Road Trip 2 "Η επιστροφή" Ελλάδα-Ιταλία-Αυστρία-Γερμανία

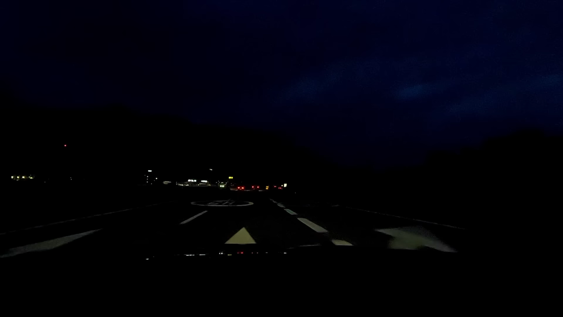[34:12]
δείτε ότι δεν φαίνεται τίποτα πραγματικά. Δηλαδή εδώ έχει υπέροχη θέα και σε άλλα σημεία πιο ψηλά που πέρασα πιο χαμηλά, αλλά δεν φαίνεται τίποτα. Και έτσι απλά μπαίνουμε στη Γερμανία, από την Αυστρία στη Γερμανία και ανεβαίνουμε στη γερμανική Autobahn.